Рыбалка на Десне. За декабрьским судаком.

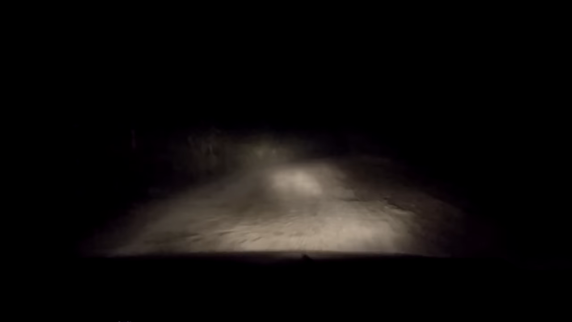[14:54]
После неважной спиннинговой рыбалки и пролетной подводной охоты у Андрея, мы с ним решили не оставаться на второй день, а отправиться домой. Женьку поблагодарили за теплый прием, попрощались с друзьями, собрали вещи и отправились в дорогу. Продолжение следует... Продолжение следует. Продолжение следует...